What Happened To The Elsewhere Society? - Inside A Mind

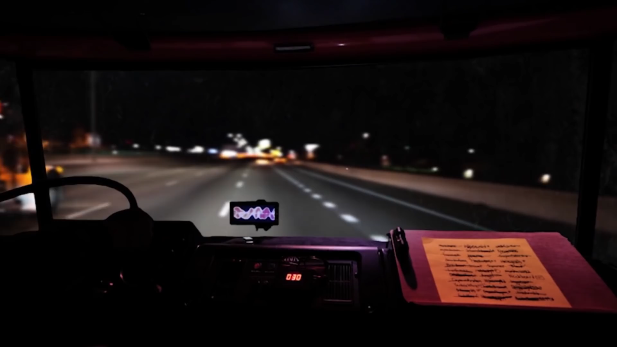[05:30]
He managed to take over the Twitch account and began broadcasting live from the road behind the wheel of the stolen holovan.